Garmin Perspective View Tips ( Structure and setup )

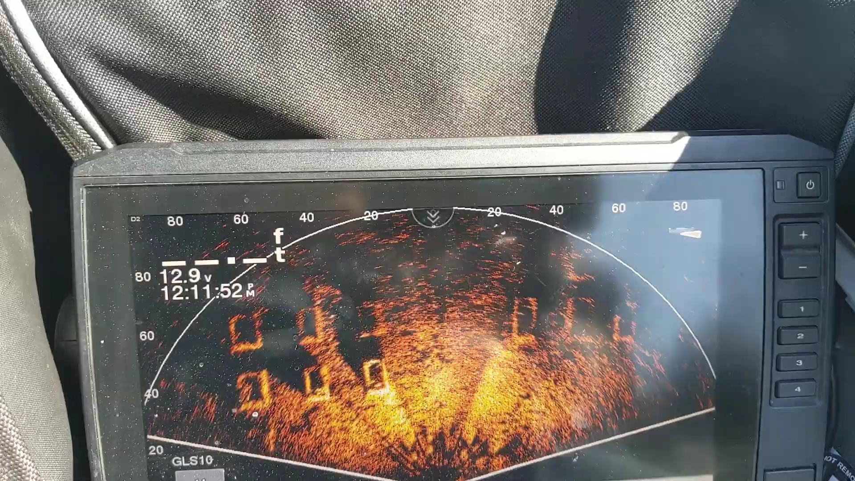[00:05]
so we're out here testing the new perspective view right now and some interesting things that I'm finding out so
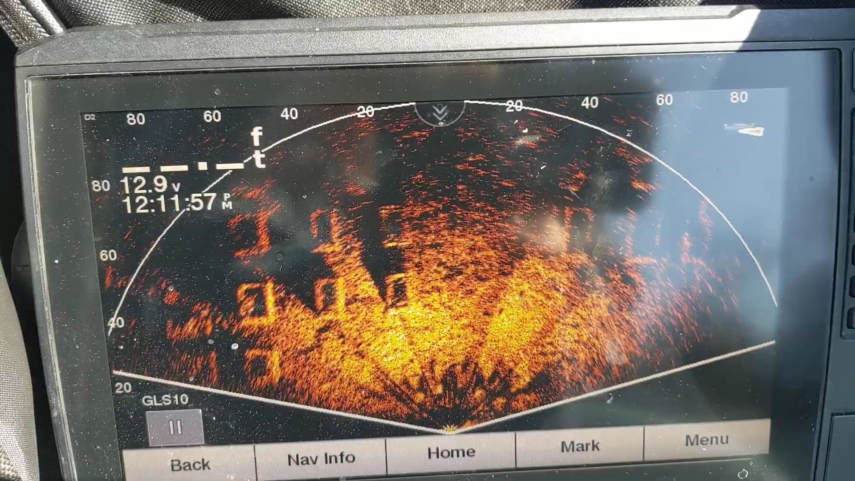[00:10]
a couple things one the actual angle of the
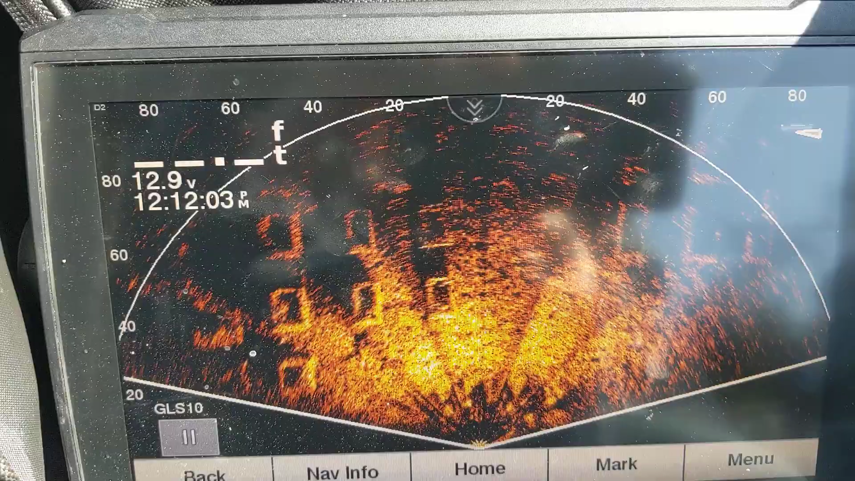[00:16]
transducer that you're seeing so we have crystal clear water so
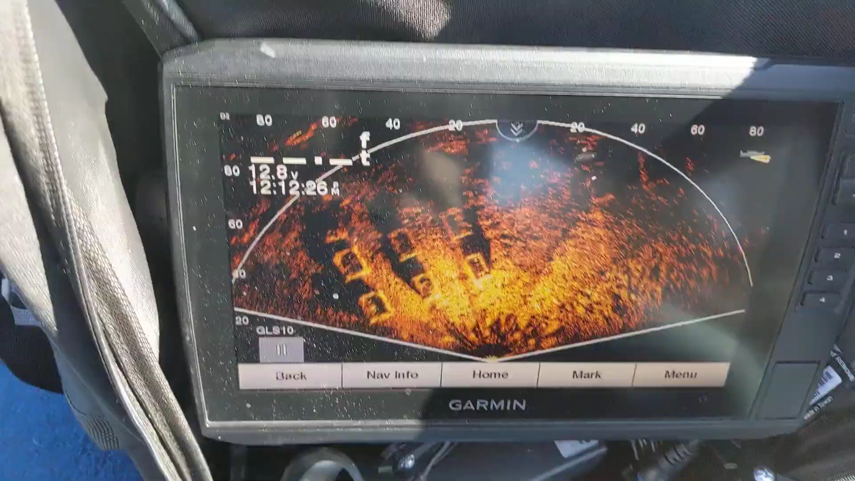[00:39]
seeing right here but the good thing is is that when you look at this
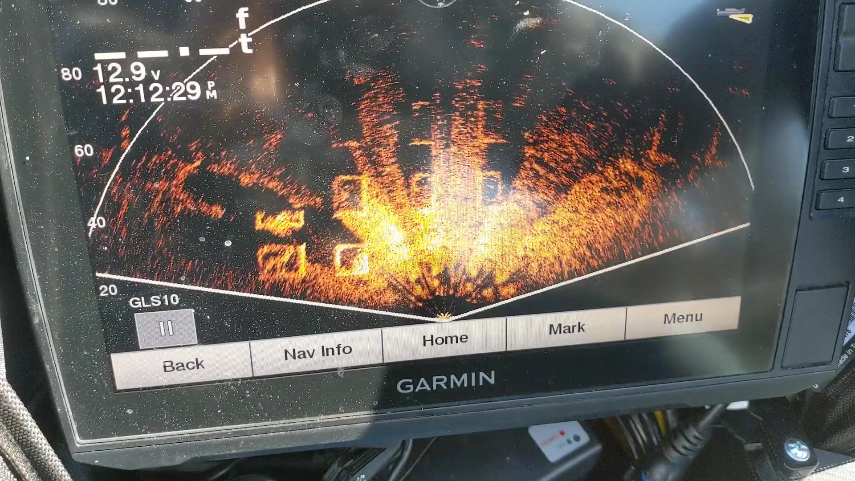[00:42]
right now we are completely parallel to the water I want to show you the transducer this face here
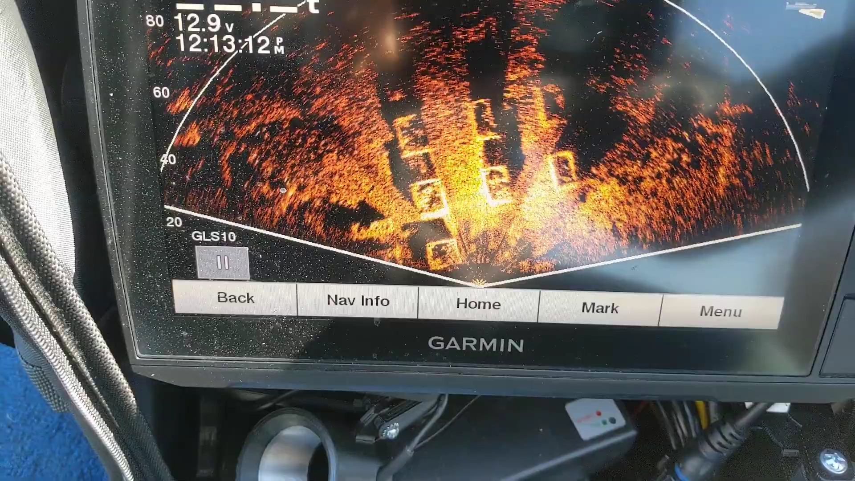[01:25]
show so you're gonna have a focused spot right here and when you just
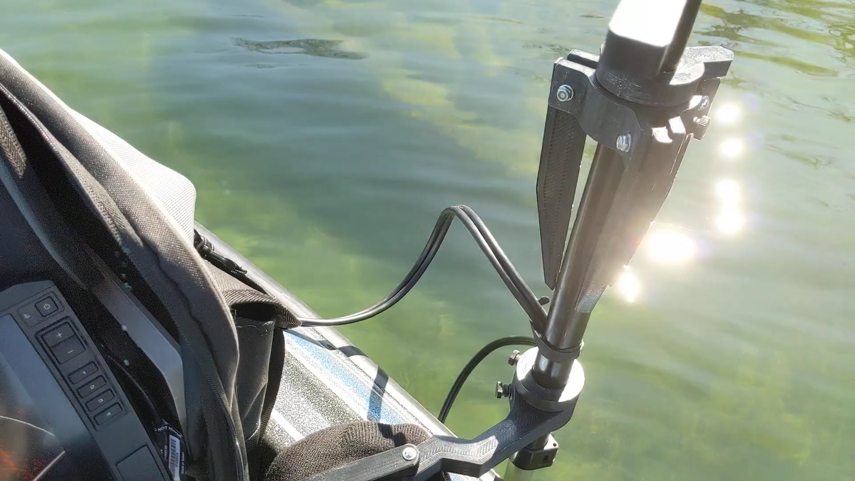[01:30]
slightly tip this back and forth yeah I have it on my summit mount right now because I'm just playing today and that is the new the new summit mount you're seeing there by the way um so just tipping this slightly back and
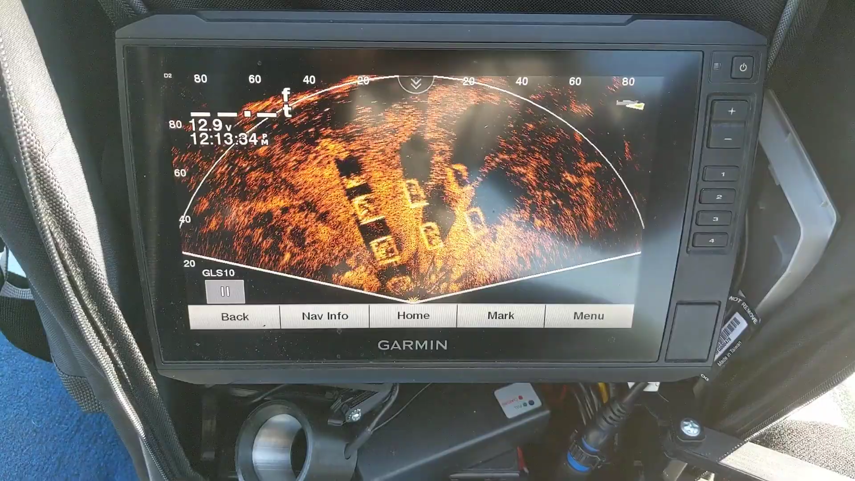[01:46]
forth changes where you're seeing those shadows so
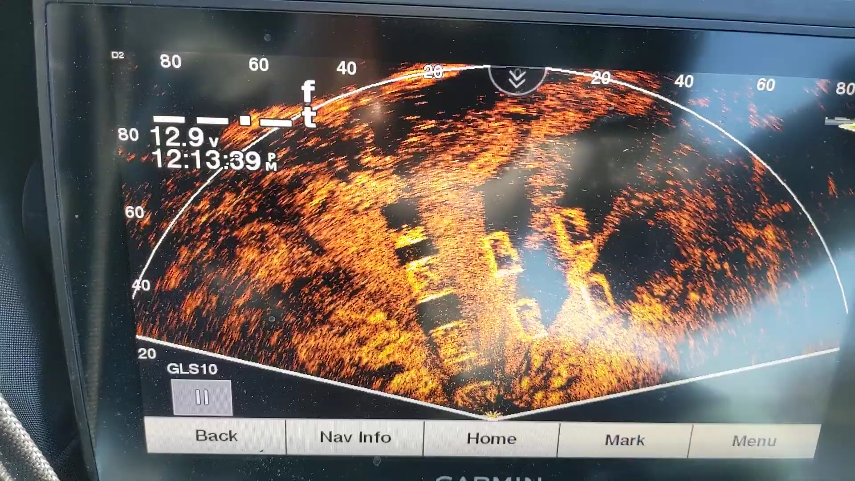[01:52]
that's going to be important when you know newer versions of this mount come out that your
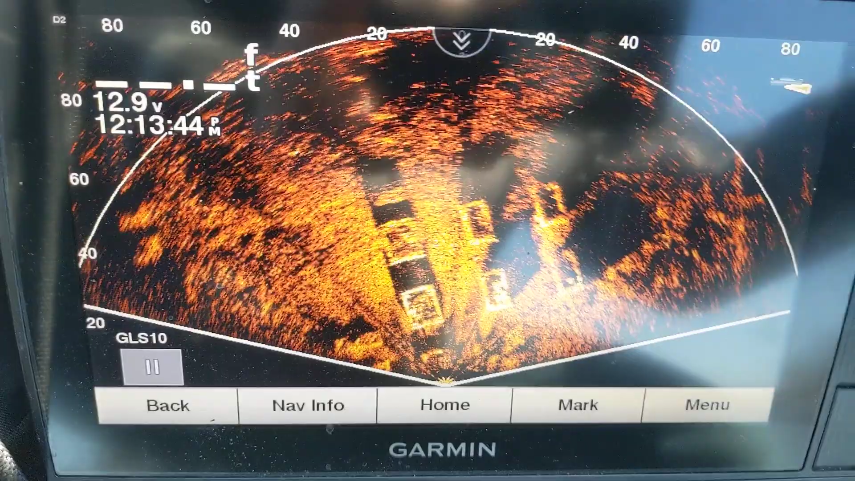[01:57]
something has to be adjustable easily if you have it really rigidly mounted onto a trolling motor
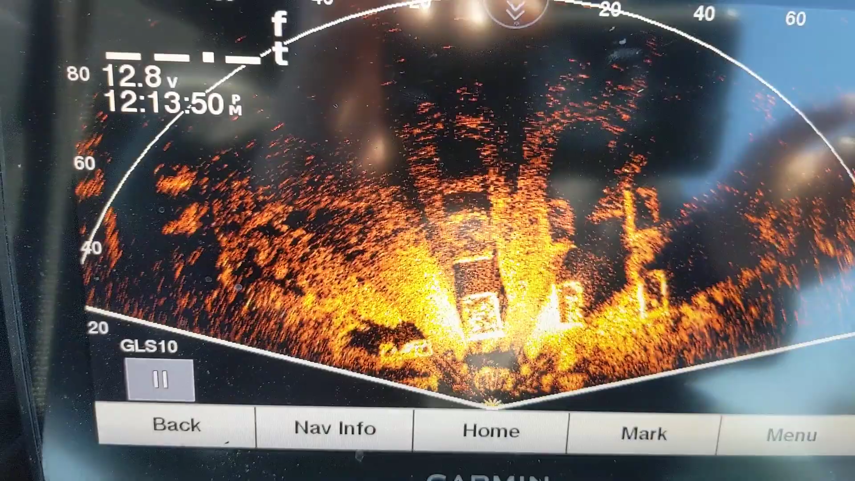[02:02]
you're not going to get a good view all the time you need to be really moving
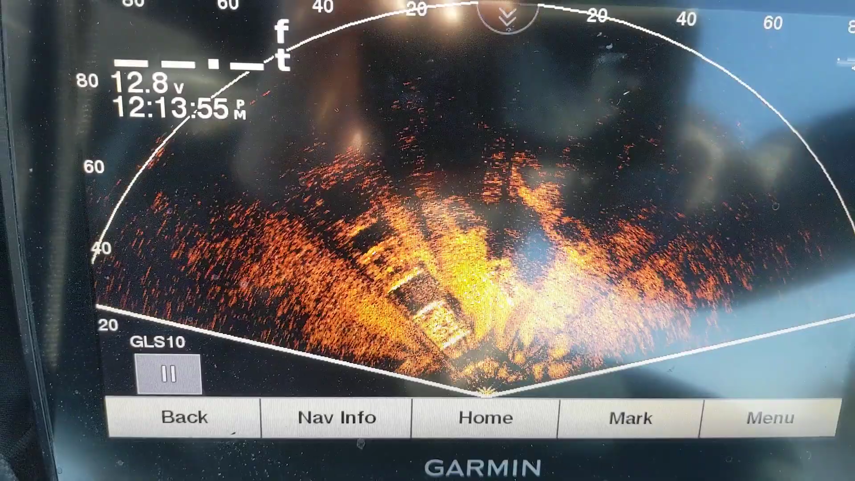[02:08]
this around to get the view to where you want to be at